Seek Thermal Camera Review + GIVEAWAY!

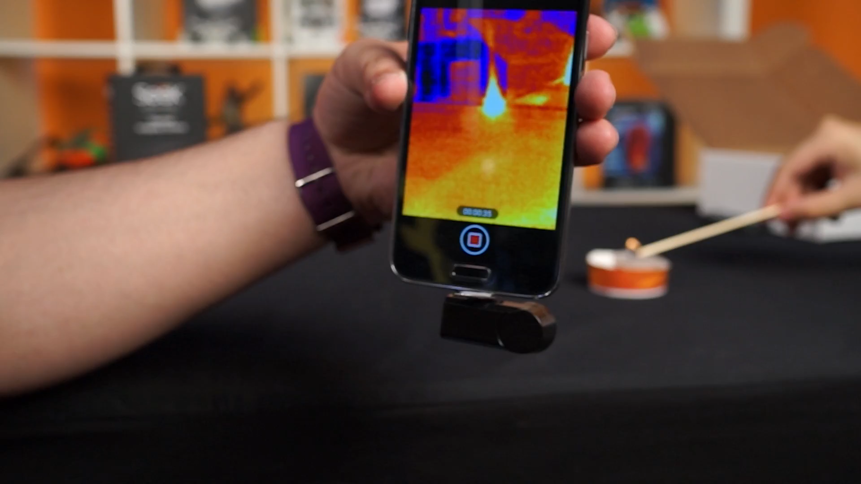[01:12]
Right away there are four modes available. The first is normal mode which simply shows a heat gradient image that tells you if something is hot or cold. Next you have a spot temperature mode which will read the actual surface temperature at that point.
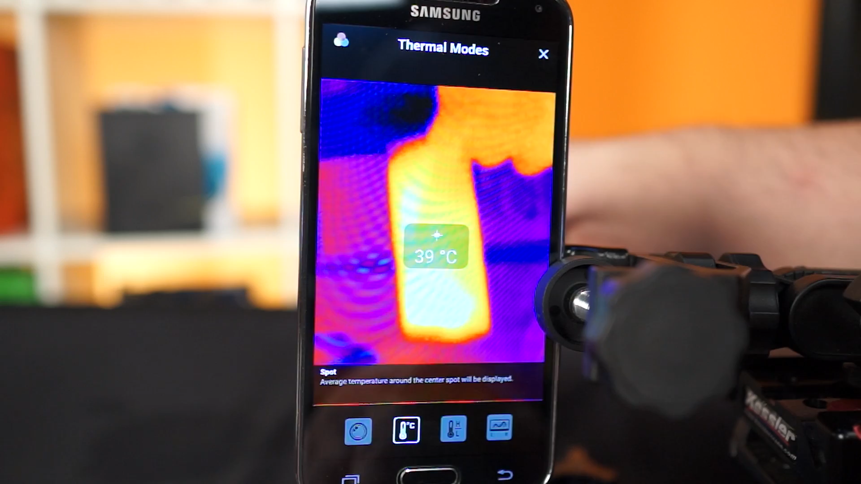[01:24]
On screen: spot 39°C
Next is high slash low mode which shows the hottest and coldest surfaces in your picture.
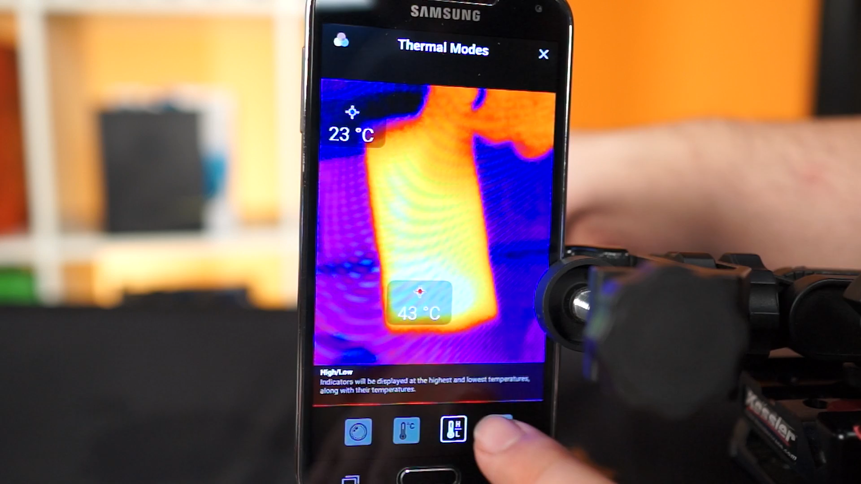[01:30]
On screen: max 43°C
Finally you have a threshold mode that lets you filter out a specific range of temperatures you want to see.
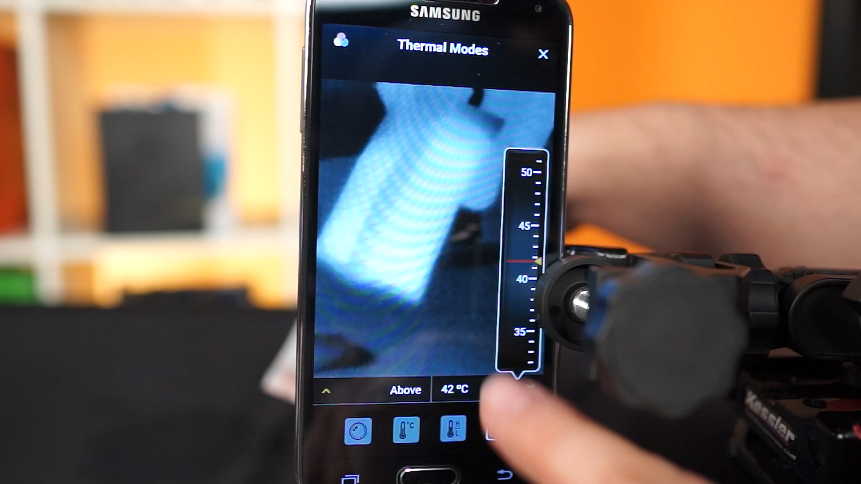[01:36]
One thing to note the clicking sound you hear from the Seek is normal. As the temperature in front of the camera changes it calibrates itself using an electromechanical shutter to sample the temperature of the environment.
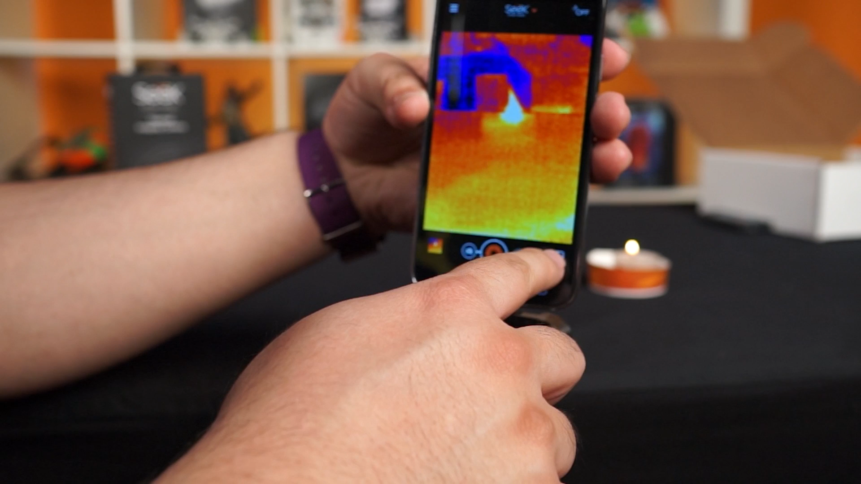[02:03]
The thermal image sensor itself has a thermal resolution of 206x156 which is actually very large for a camera in this price range. To put things in perspective this is the FLIR
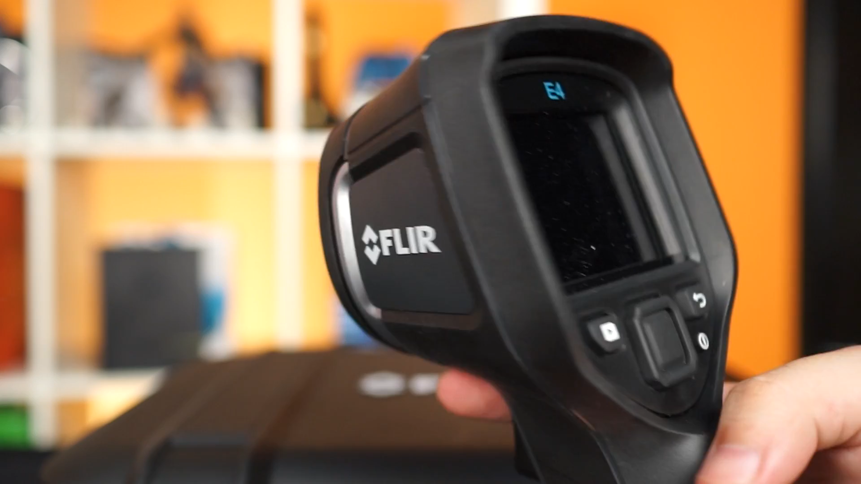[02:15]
E4 professional thermal camera flashed with its bigger brother the E8's software.
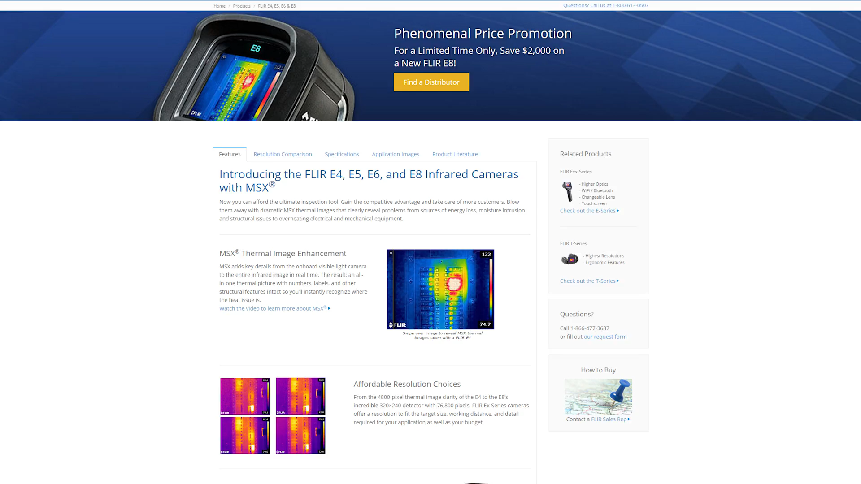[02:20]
This thing costs roughly $2500 and has a thermal resolution of 320x240.
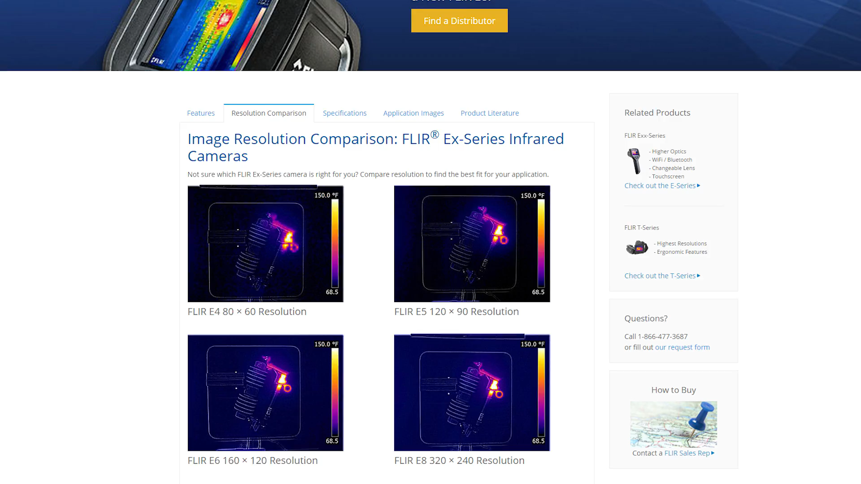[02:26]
On screen: scale top 150.0°F
The standard E4 has a resolution of only 80x60. That's all fine and dandy but what can you actually do with a thermal camera?
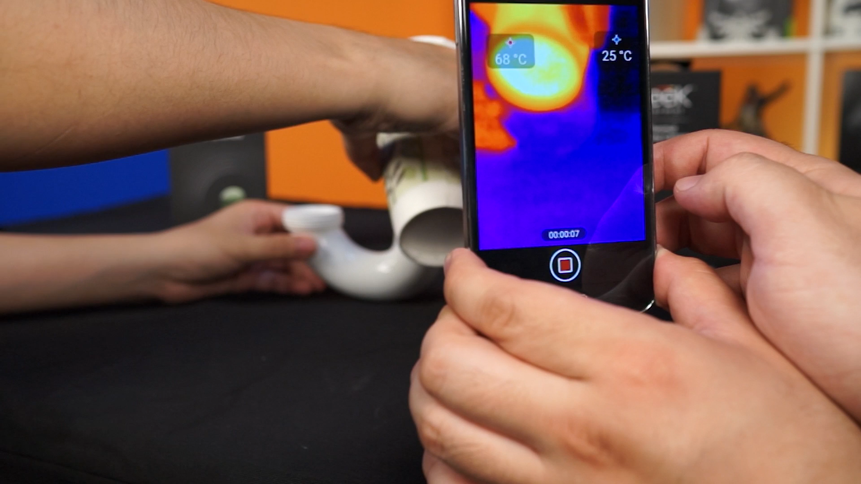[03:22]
If you have a clog, simply pour hot water down the pipe and you can see exactly where the clog forms. Instead of looking directly at a hot object, you're now filling the negative space with hot water and looking at the opposite cool space instead.
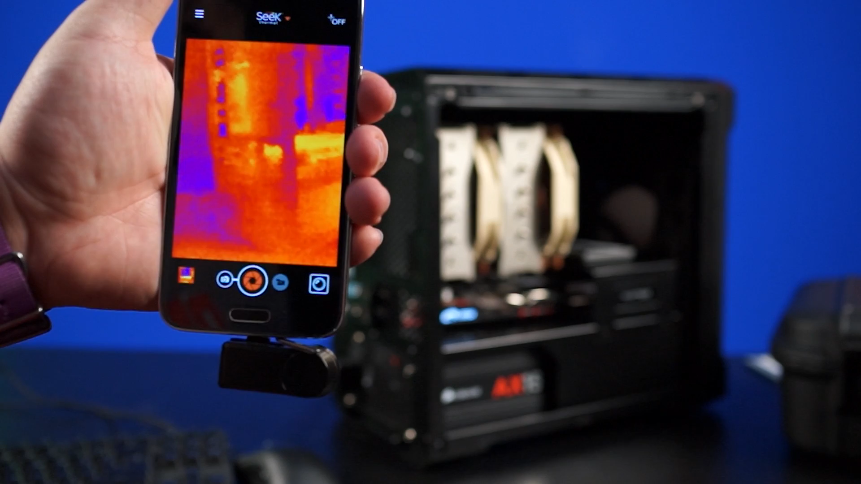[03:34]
At the studio we put the thermal camera to use with our computer case reviews.
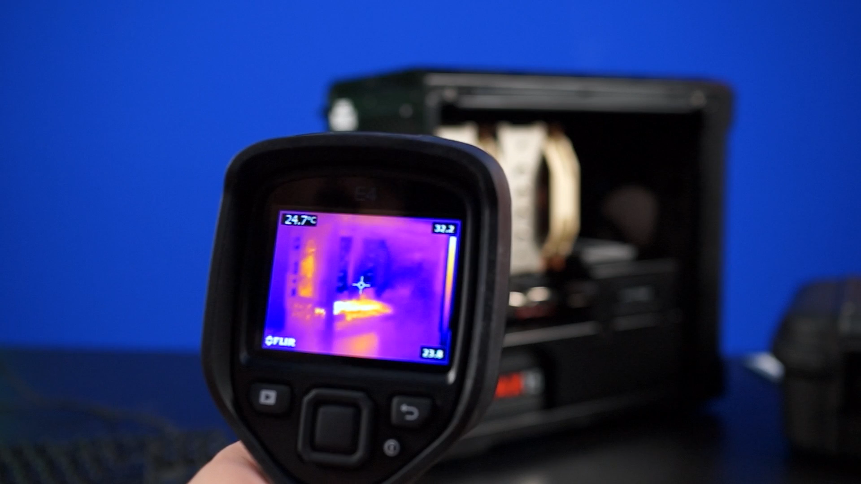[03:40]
On screen: spot 24.7°C
We can easily pinpoint any hot spots inside a computer case and fix it by adjusting or adding more fans. It's simple. In combination with our fog machine, we'll be delivering some pretty detailed case reviews in the future so make sure you're subscribed so you won't miss them.
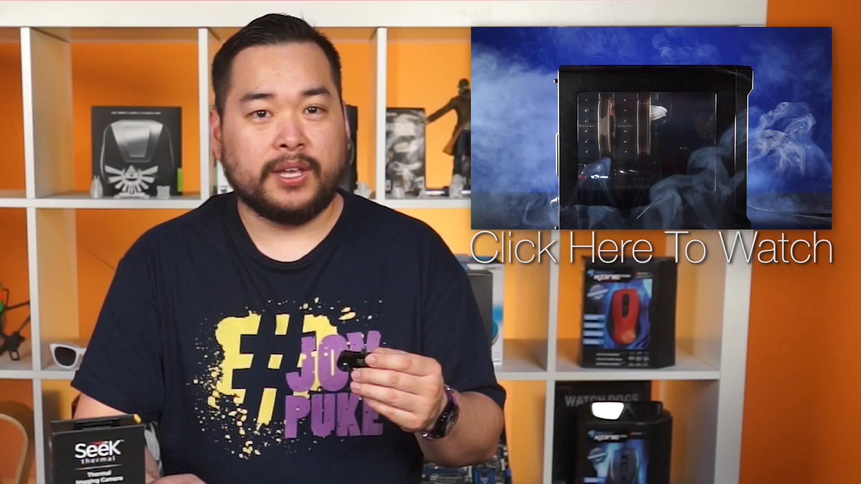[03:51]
In the end, the Seek isn't exactly a gadget that we couldn't live without. There are some very useful situations where it comes in handy but nothing that made us jump out and buy one right away.
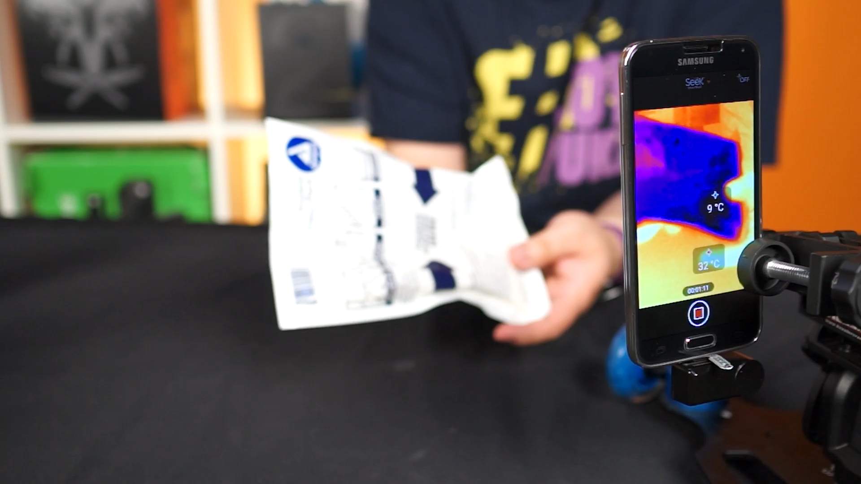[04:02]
When you compare it with professional grade thermal cameras, you can instantly see the appeal of the $250 Seek.
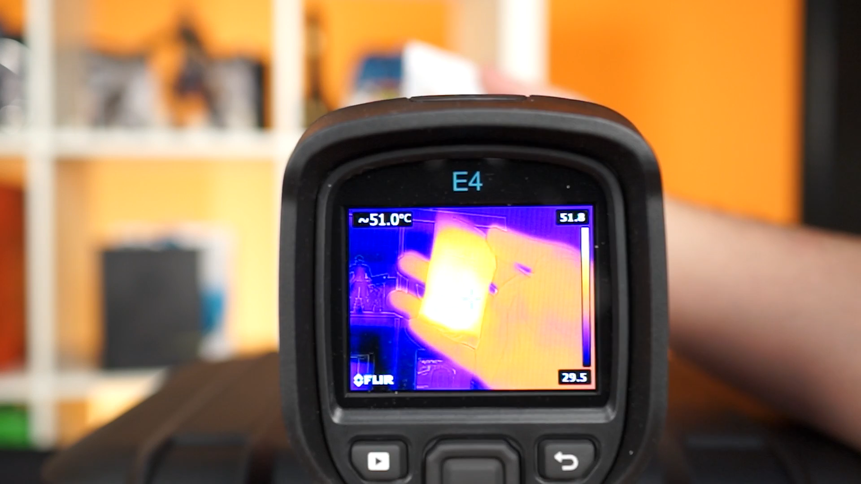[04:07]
On screen: spot 51.0°C
After all, it even lets you record videos. One feature it's missing is the lack of raw data available. With the FLIR E4, it captures everything in a raw format that you can extract later with their FLIR Tools software.
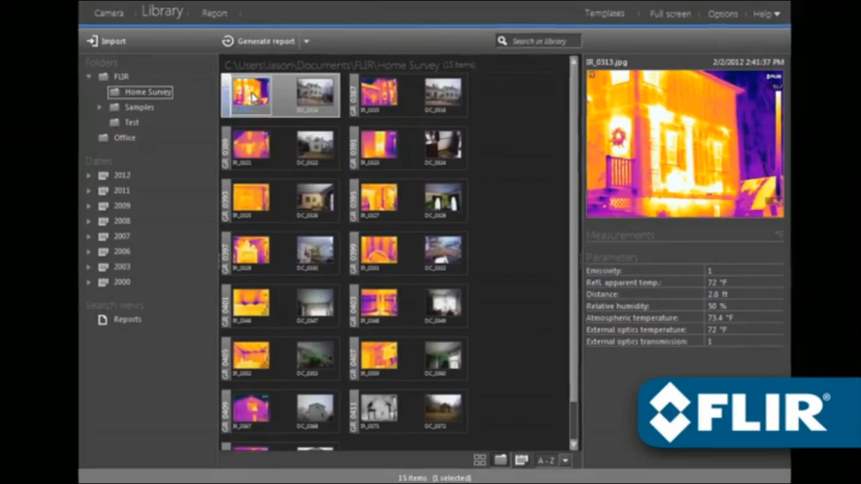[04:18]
You can choose between the separate modes or pinpoint different areas after you've already shot your images.
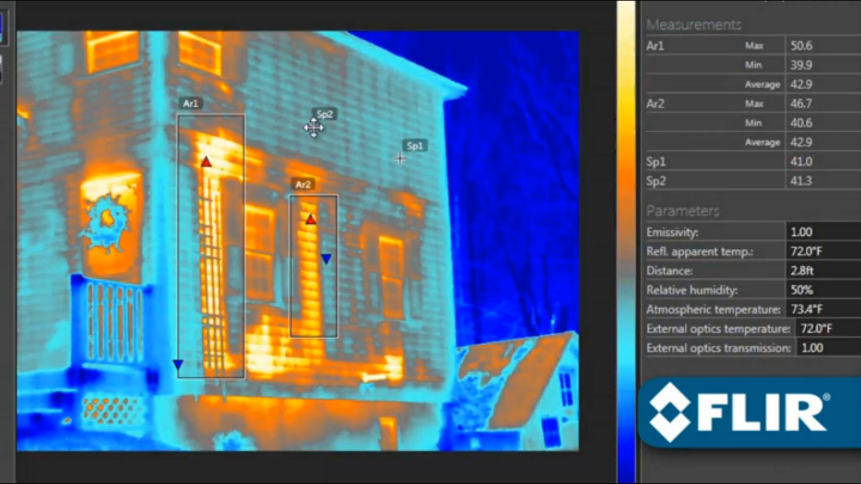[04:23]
With the Seek, what you see is what you get. You shoot an image and you get a JPEG of the exact scene.
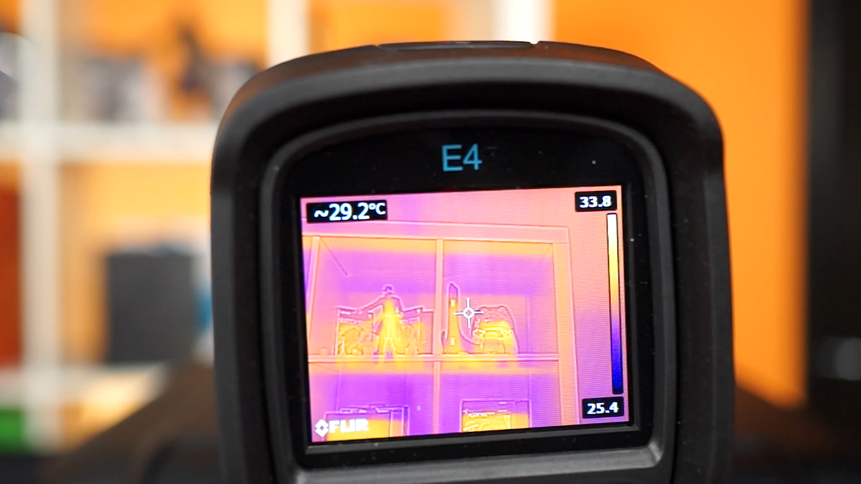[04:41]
On screen: spot 29.2°C
Another feature we'd like to see in the Seek is the FLIR's multi-spectral dynamic mode, or basically the hybrid mode. There are actually two camera sensors, one for regular images and one for thermal images. The FLIR combines them into one image so
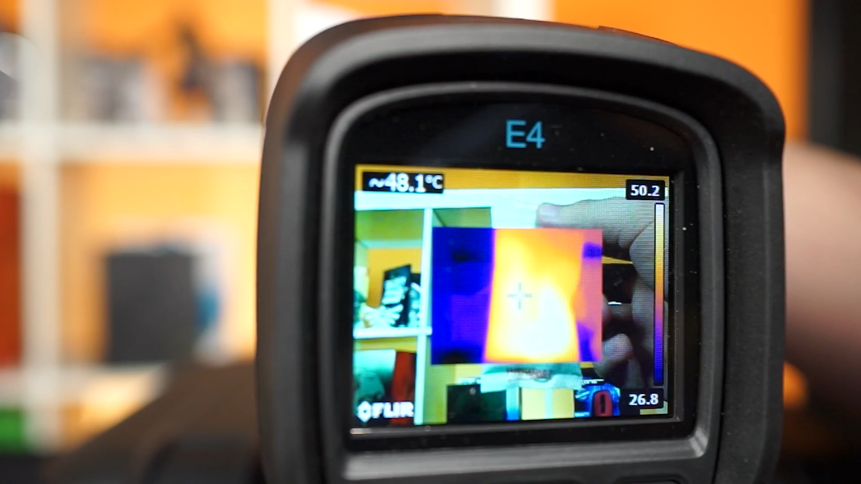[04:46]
On screen: spot 48.1°C
you get the sharp details of a regular image with the thermal information from the thermal sensor.
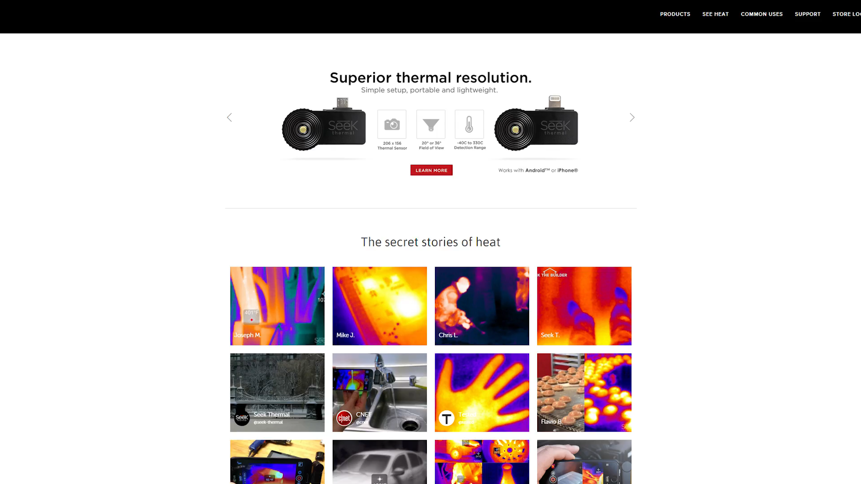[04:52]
But then again, the Seek is one-tenth the price of the FLIR while accomplishing 80% of the job.